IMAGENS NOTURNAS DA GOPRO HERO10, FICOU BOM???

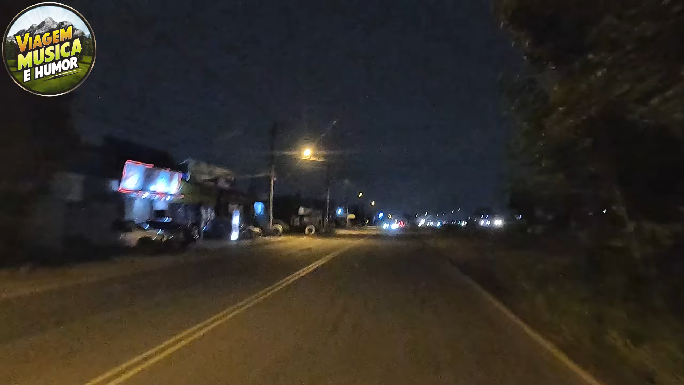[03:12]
Estamos fazendo aqui mais um teste com essa câmera, um teste noturno dessa vez Pra ver como é que vai sair as imagens É claro, aqui tá uma rua muito escura Bump Lá pra frente vai tá melhor, beleza Então boa noite pra vocês porque agora tá de noite Tchau E segue nós aí
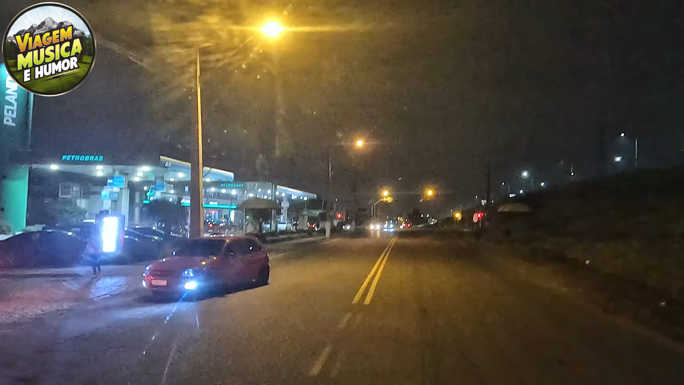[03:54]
É um Camaro na Mustang Olha lá,
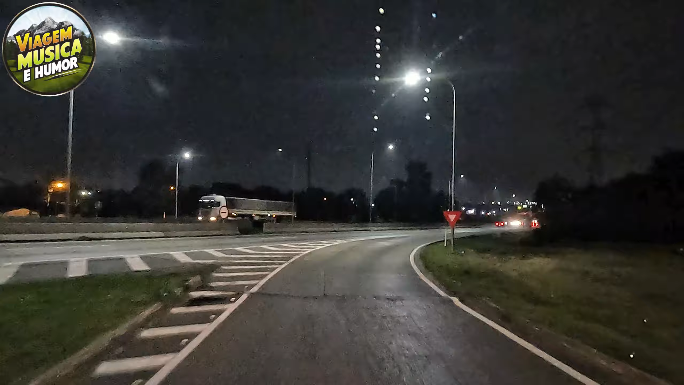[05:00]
A pena que logo ali nós já sai da estrada
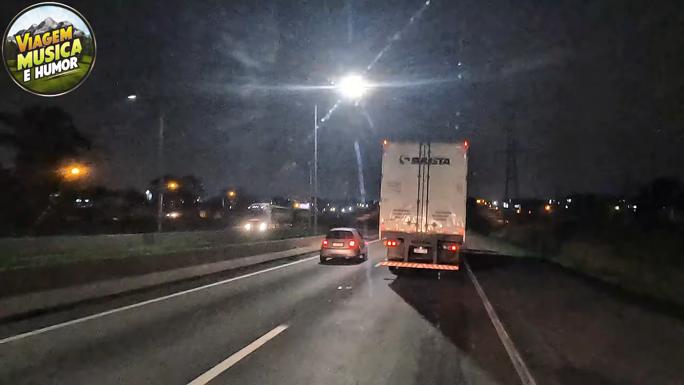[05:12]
Nem vi esse caminhão aí Você não viu? Não, só que eu ia ver ele depois né Não, a hora que eu emparelhasse aqui eu ia ver ele
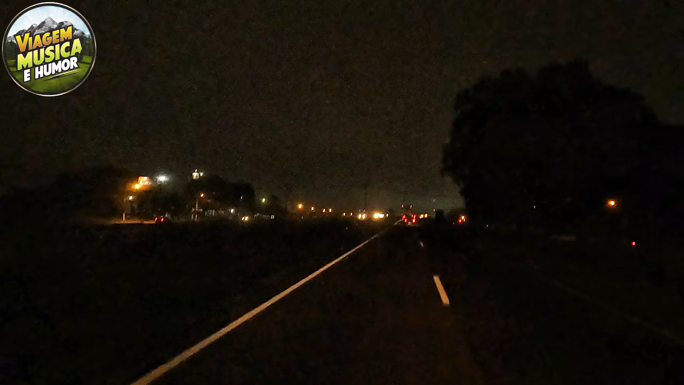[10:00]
Olha aí pessoal, estamos passando aqui em frente a tal da Mondeleze A Mondeleze A Mondeleze é a maior fabricante De que mesmo? Chocolate Do Paraná? Curitiba? Do Brasil? Não!